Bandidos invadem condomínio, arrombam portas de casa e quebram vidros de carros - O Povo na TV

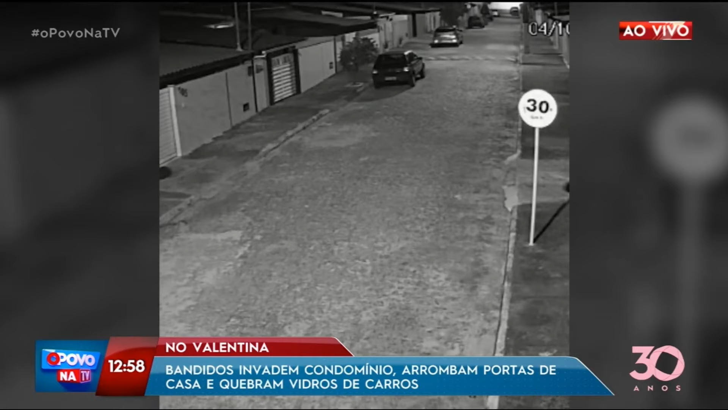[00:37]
homem teria surtado e invadido esse condomínio Quebrando vidros de carros, arrombando portas,
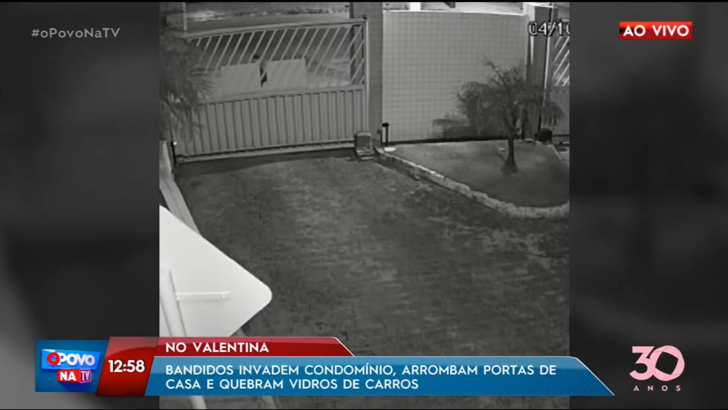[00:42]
janelas, enfim, foi uma confusão, viu? Isso é um condomínio que fica no Valentina de Figueiredo Câmeras de segurança mostram o momento em que esse homem entra neste condomínio Tem outro cidadão também,